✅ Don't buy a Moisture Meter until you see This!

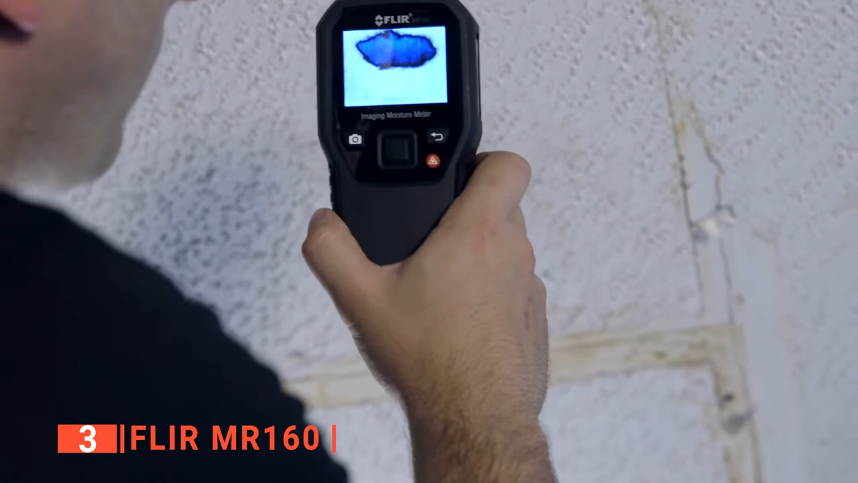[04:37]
An efficient moisture meter like the FLIR is what you need as it offers a lasting solution to the problems associated with trying to work with damp building materials.
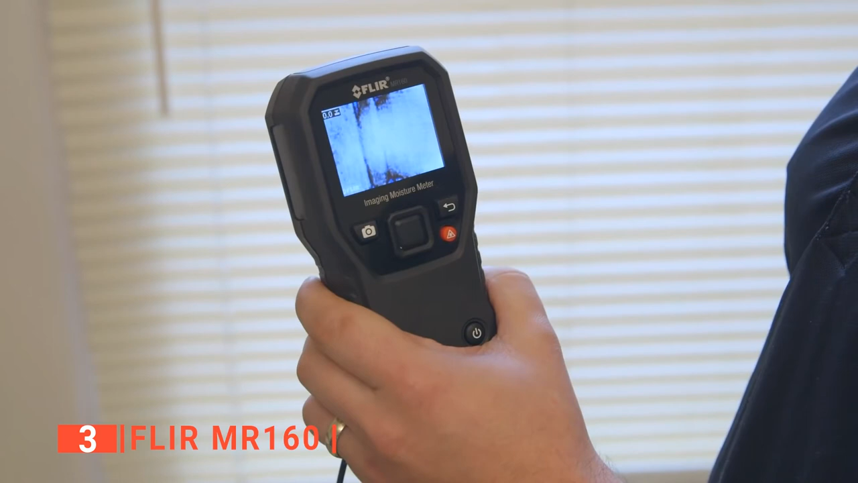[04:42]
Unlike the first two moisture meters we have reviewed, this third product has a built-in thermal imager that shows the image of the area it's scanning.
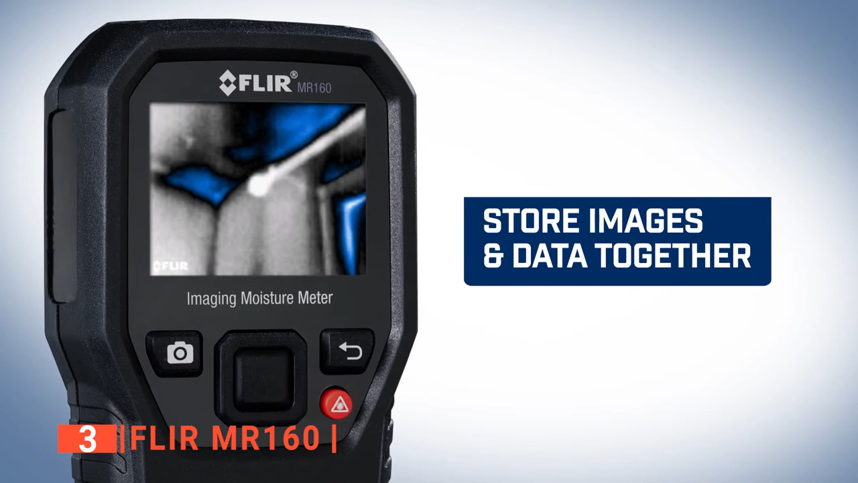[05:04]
but can store up to 9,999 of them.
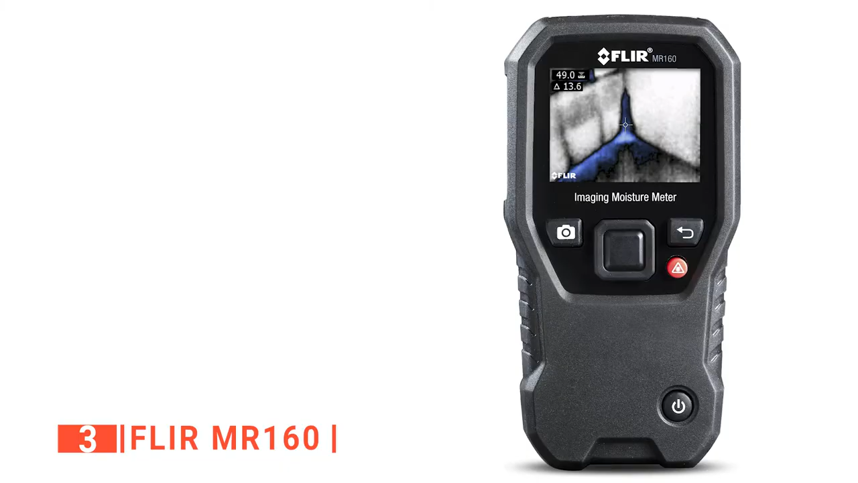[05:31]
Its pros are, it has a 10-year thermal detector warranty,
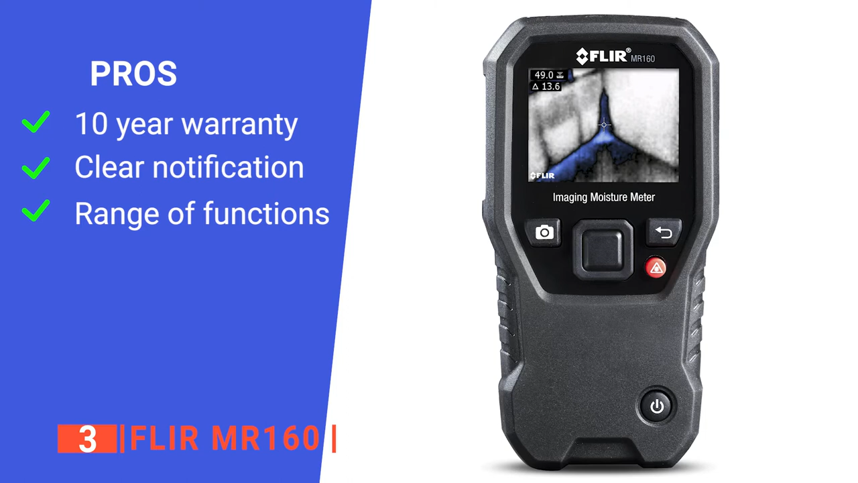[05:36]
it has the built-in color moisture alert, and it is very versatile.